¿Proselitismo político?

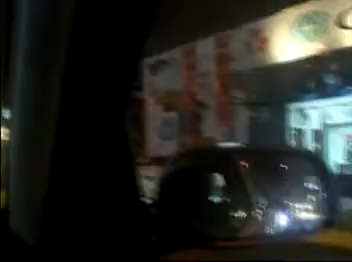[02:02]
En la avenida del arco, en el cruce, con Martínez de Compañón.
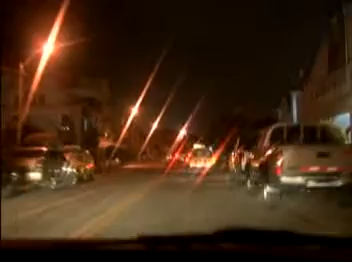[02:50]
Vamos a repetir la imagen. Camionetas de seguridad ciudadana. Ahí volvemos a ver la imagen, ahí está. La camioneta número 4, se abre la puerta, va a bajar el señor que veíamos.
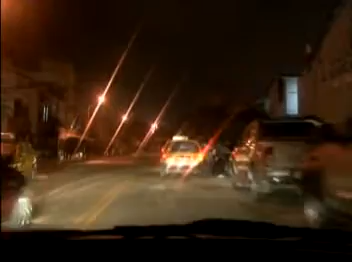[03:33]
La camioneta de seguridad ciudadana, asignada con el número 4,